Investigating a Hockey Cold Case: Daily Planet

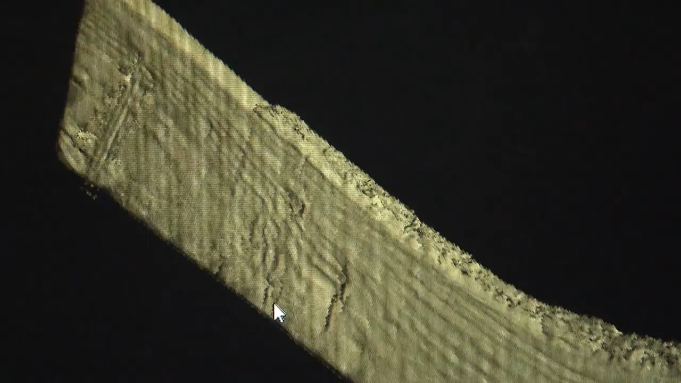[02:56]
But we also noticed what looked like impact on the blade itself, which may have been from hitting a puck. See the indentation?